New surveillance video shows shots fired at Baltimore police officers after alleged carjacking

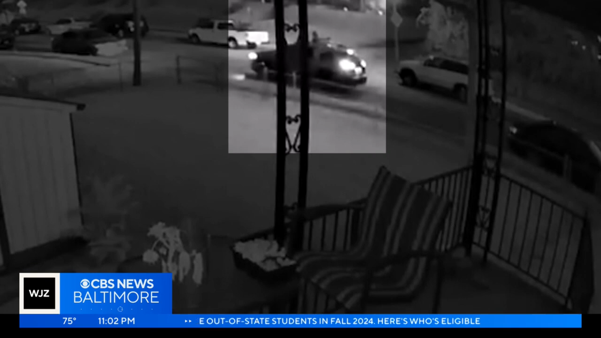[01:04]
A mother and daughter relived the moment a carjacking suspect shoots at a Baltimore City police officer right in front of their home. Ducking for cover, their security cameras paint a clear picture of what was happening on the other side of their walls.